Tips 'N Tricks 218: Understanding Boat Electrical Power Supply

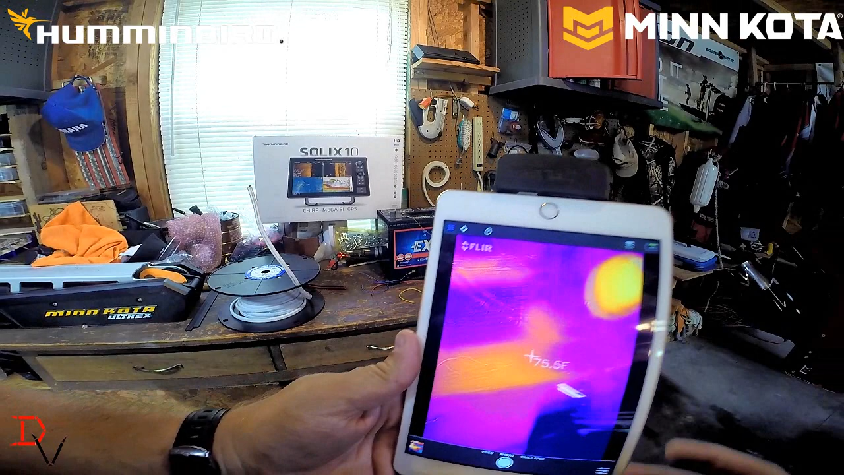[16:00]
On screen: spot 75.5°F
You can see my light bulb, and we'll move that crosshair up there.
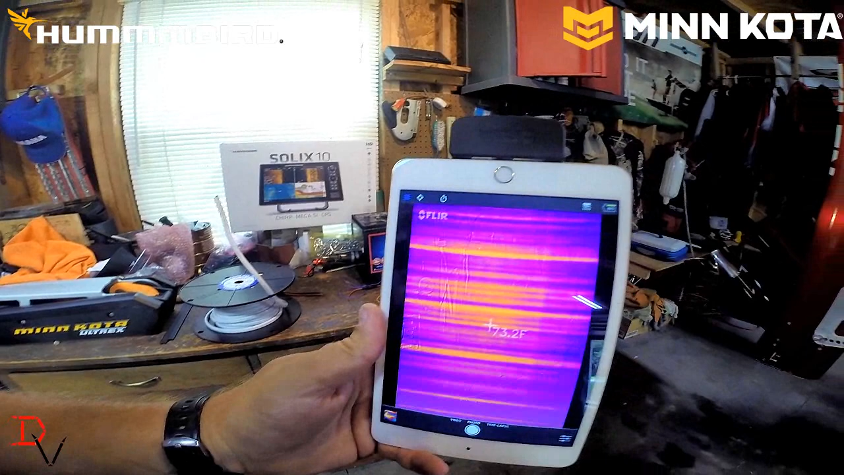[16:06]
We're 96 degrees in climbing. It's 100 degrees there now.
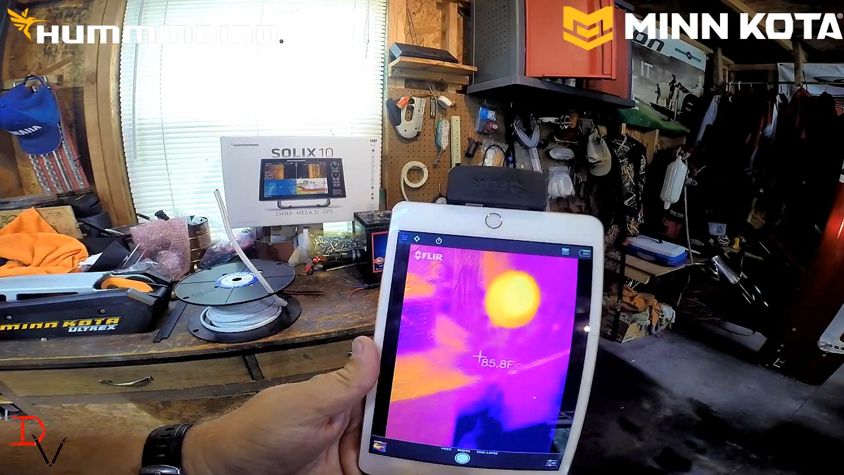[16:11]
And if you look at that wiring, you can see the temperature is starting to rise on it.
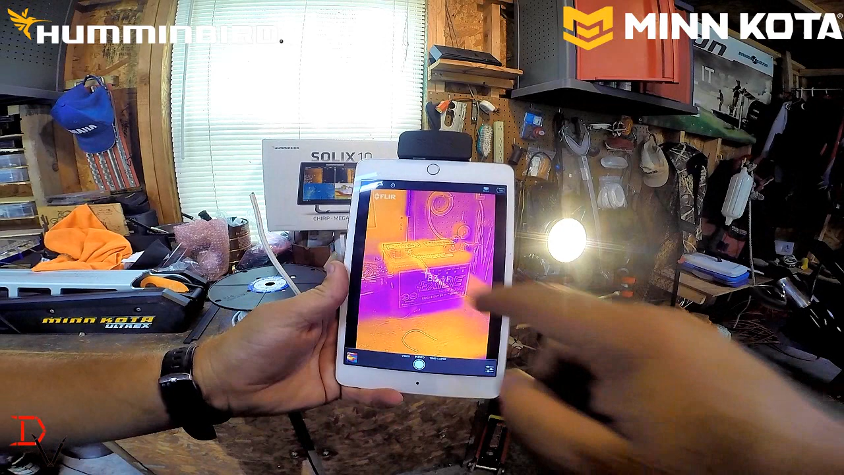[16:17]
You can see it right here. As it creates resistance, it actually creates higher temperatures. And what we're going to show you is I'm going to take that wire off.
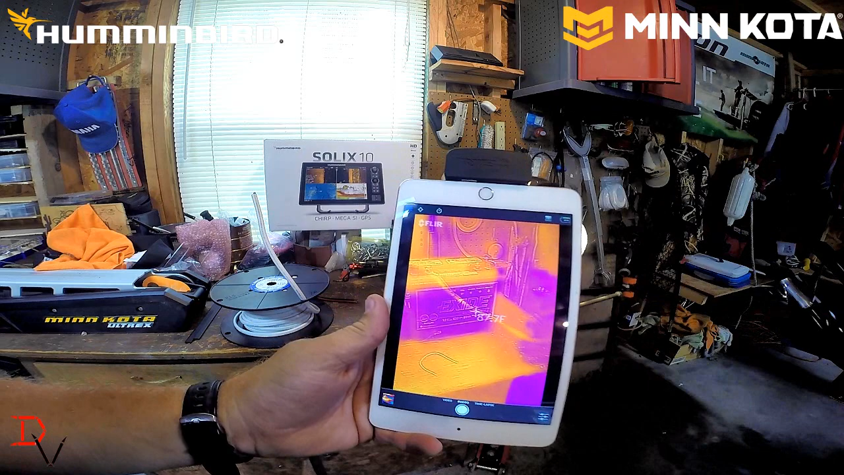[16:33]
We're looking at about 80 to 85 degrees of the temperature on that wire.
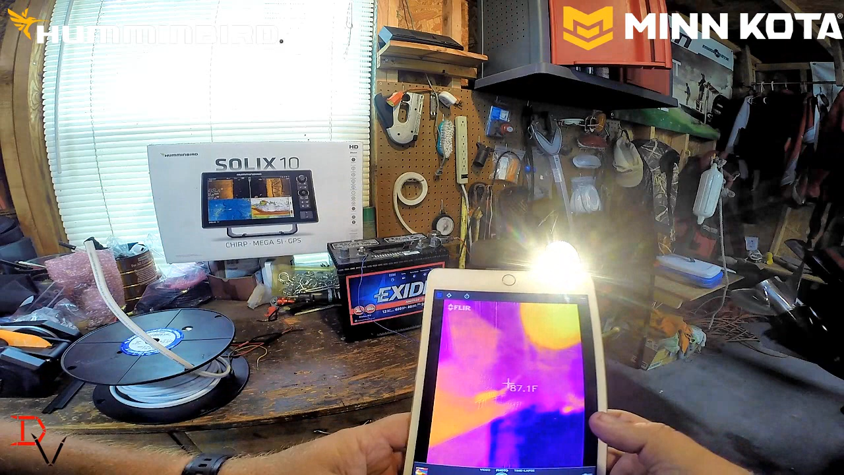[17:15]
On screen: spot 87.1°F
Man, we're already up into 90 degrees on that wire. Look at how much hotter that is.
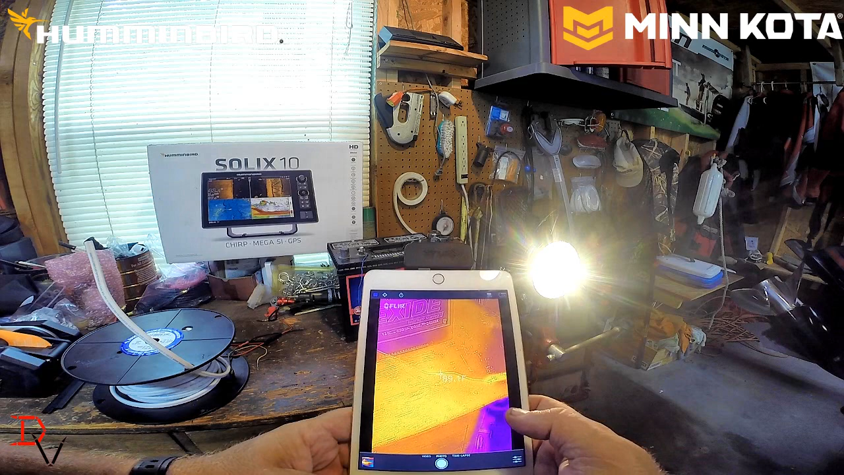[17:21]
We're pushing 90 degrees. Look at that right there.
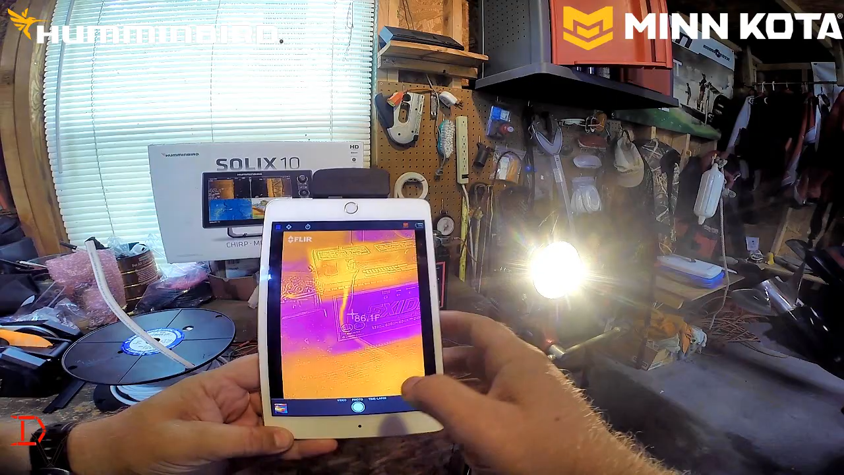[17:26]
We're pushing 90.
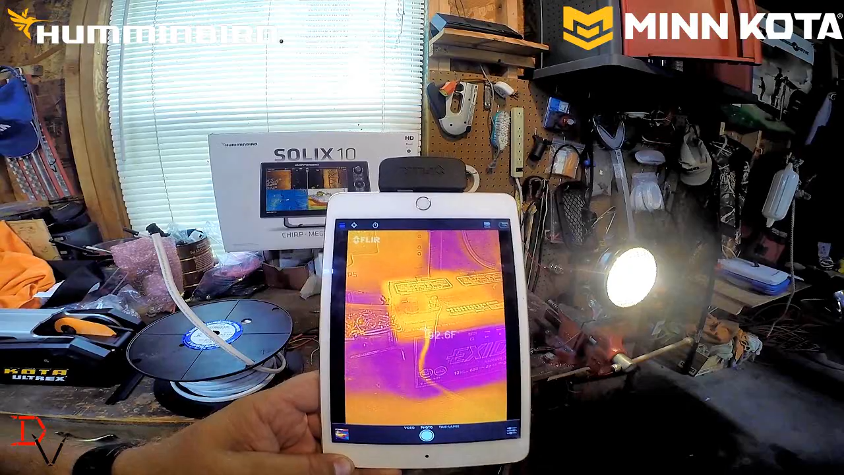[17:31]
It's creating resistance and creating heat because of that wire.
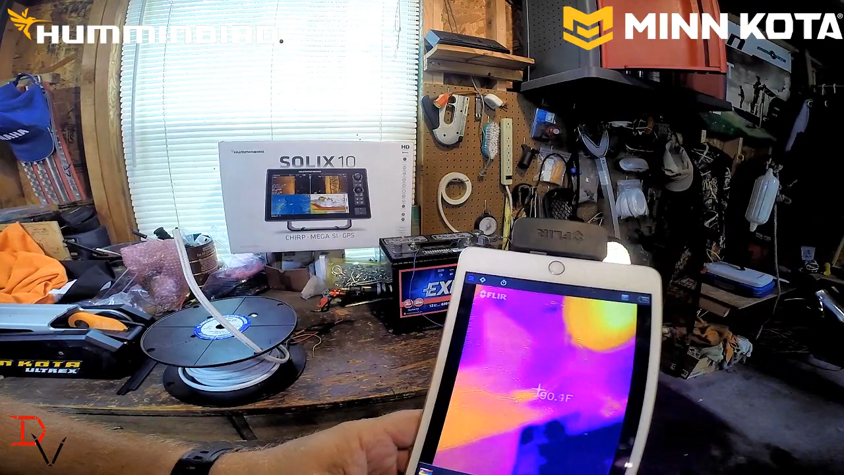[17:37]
The connector's even gotten hotter. Our light bulb's getting hotter because it's taking more resistance.
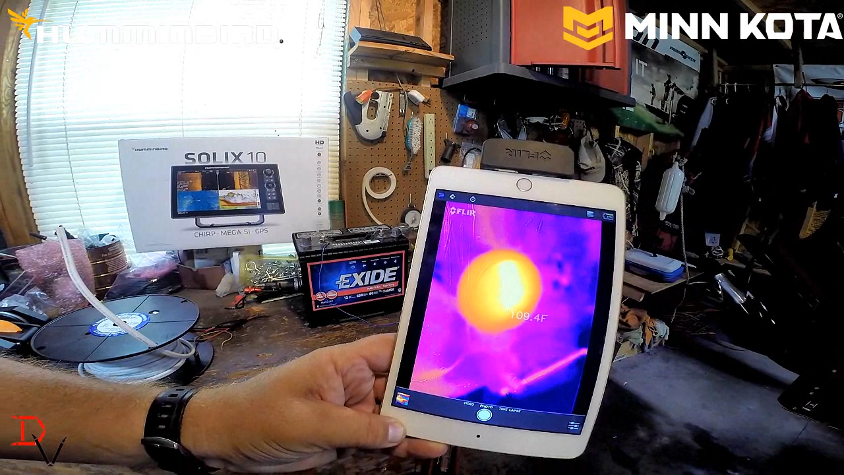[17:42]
We're up in the 120s right now.
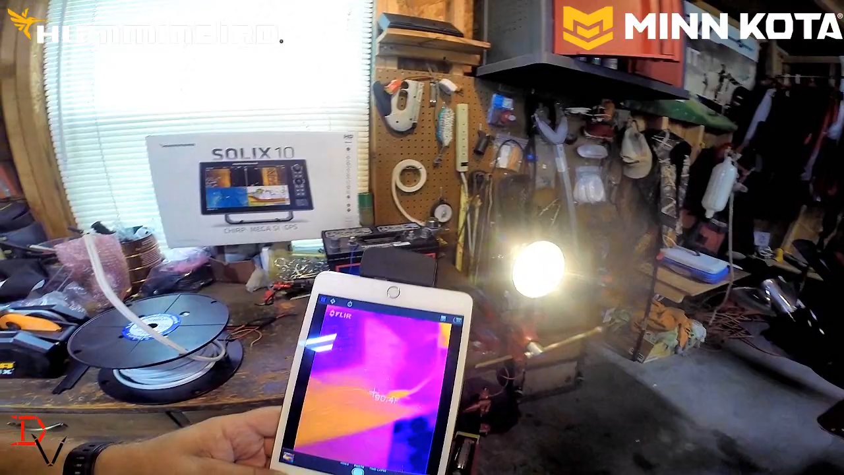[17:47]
But look at that. We get our temperature line on there.
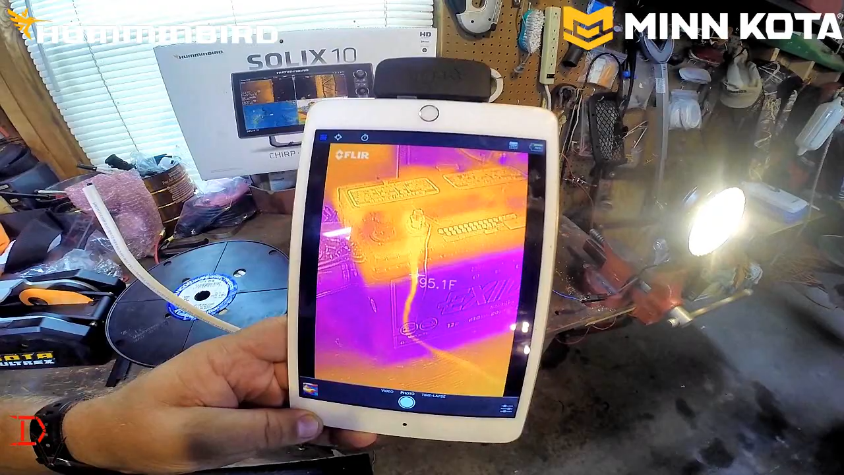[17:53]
On screen: spot 95.1°F
If you can see that, it's 97, 98 degrees on that wire with that infrared camera.
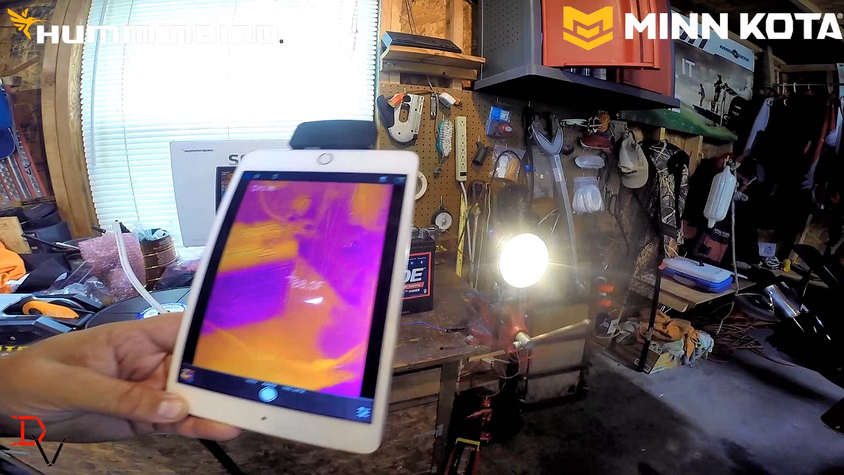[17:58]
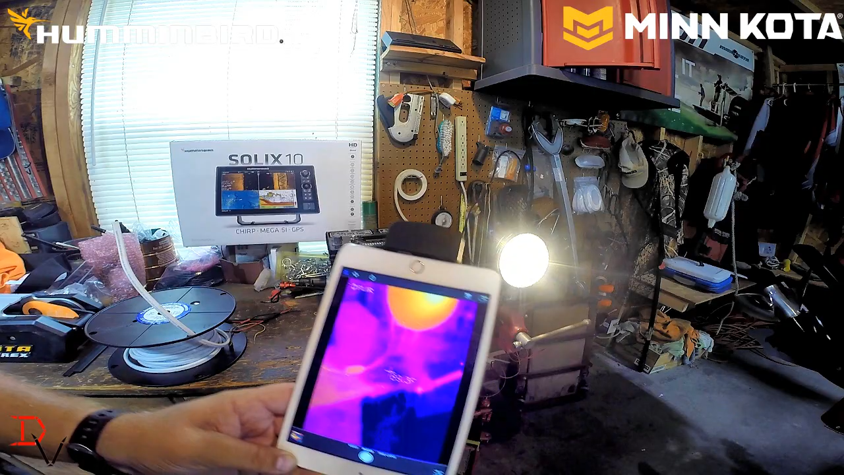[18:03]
That is showing you what happens. That's a perfect example of what happens in your boat.